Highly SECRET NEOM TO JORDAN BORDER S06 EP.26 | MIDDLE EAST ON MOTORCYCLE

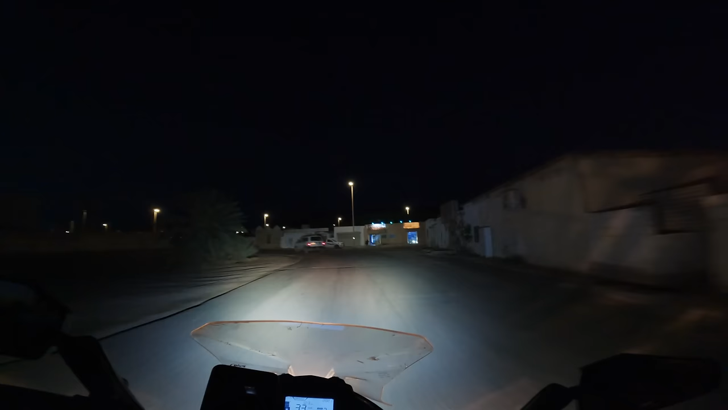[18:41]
बकाला तो है, तो चलो पानी तो यहाँ से मिल जाएगा हमें। ये मताम ही तो है, मताम ही है। अच्छा ये आगे भी एक मताम है, तो रेस्टोरेंट हमें मिल गए हैं सामने।